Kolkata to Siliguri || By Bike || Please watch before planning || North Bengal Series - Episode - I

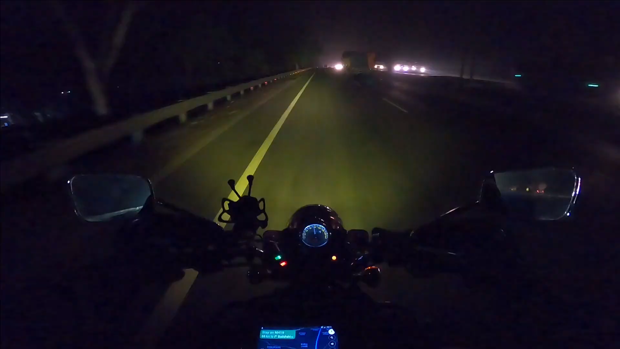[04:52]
सो गाइज, वी हैव स्टार्टेड फ्रॉम डानकुनी अराउंड 2:15 AM, एंड राइट नाउ जो प्लान है, बर्धमान से हम लोगों को बादशाही रोड पकड़ना होगा, जो कि यहाँ से मैप में शो कर रहा है 68 किलोमीटर्स। तो अभी तो अंधेरा है, तो ज़्यादा देर मैं गोप्रो ऑन नहीं रखूँगा, क्योंकि फ़ायदा नहीं है, कुछ दिखेगा नहीं।
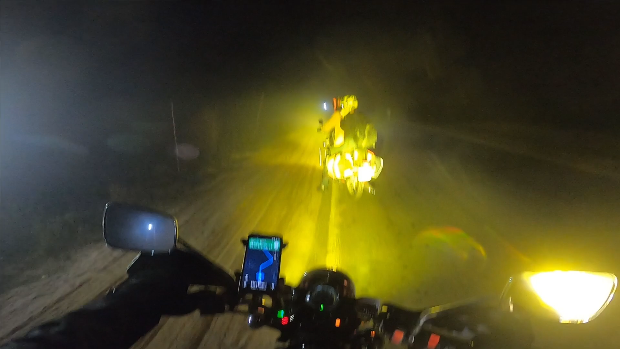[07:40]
सो फॉग बहुत ज्यादा है, अभी हम लोग थोड़ा सा रुकेंगे।